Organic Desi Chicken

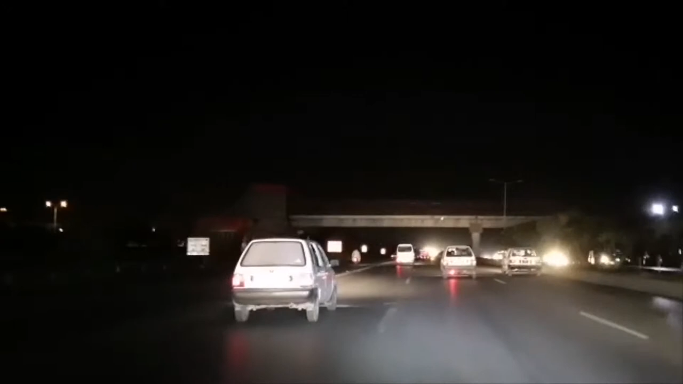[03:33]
Hopefully with Proton, we have more Protons on the road. Car of Pakistan. Really? Yes. Best Suzuki Mera, Suzuki doesn't make it. And all over the world. So this is a Pakistan car. Also, this is what? A Proton will be battling. Okay, the car on the left there, okay? Small car. That's why they use it a lot for Kareem. Yes. Okay. Small engine.
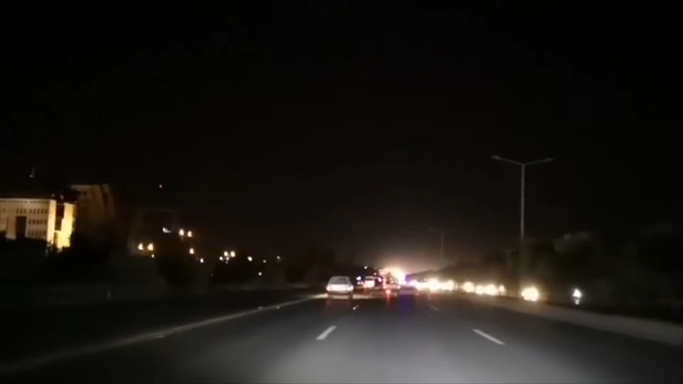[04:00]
CNG or LPG gas cylinder. So let's see how it fares, how it competes against the Proton.